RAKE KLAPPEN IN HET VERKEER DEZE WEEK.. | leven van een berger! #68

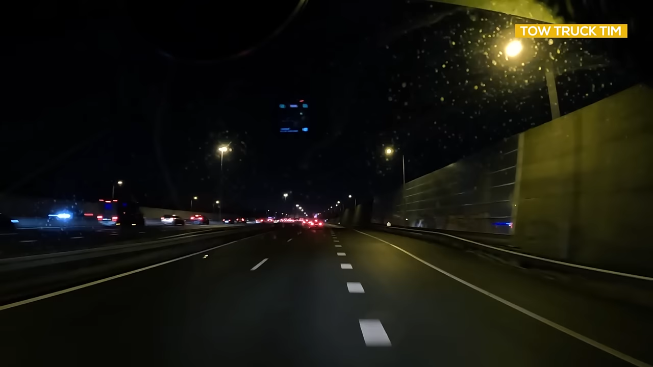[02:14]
Dit portaal doet het niet met kruisen. Dus ietsje terug stonden er allemaal kruisen en nu hier niet. Achter ons de zwaailampen.